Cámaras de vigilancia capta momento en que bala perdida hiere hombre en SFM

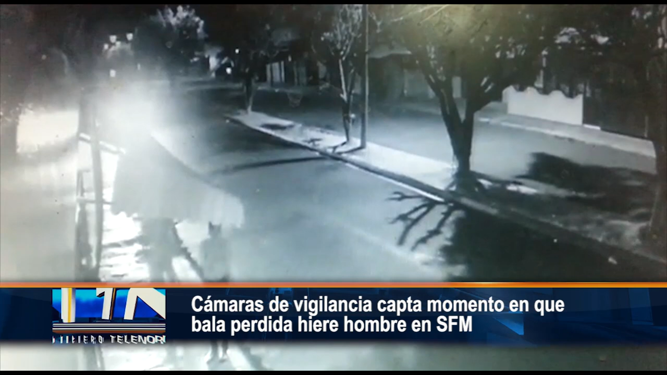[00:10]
Como se observa en las imágenes de las cámaras de vigilancia obtenidas por este medio, el hombre identificado como Cristian González, alias Tinao, cae al suelo cuando recibe el balazo en la cabeza. Versiones cuentan que este hecho ocurrió en medio de unos disturbios que se realizaban previo a la jornada de paro convocada por el colectivo de organizaciones. Para NPN Su noticiero regional, Joanny Paulino.